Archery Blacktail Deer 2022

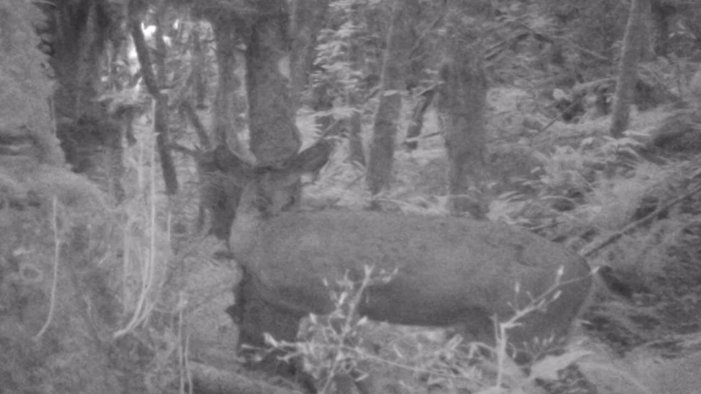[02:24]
so here's where I'm at right here in the red circle let's see my head sticking up over that stump right there looking at him in the field glasses to see if he even had antlers I really couldn't see it with the naked eye a little bit of a low light in there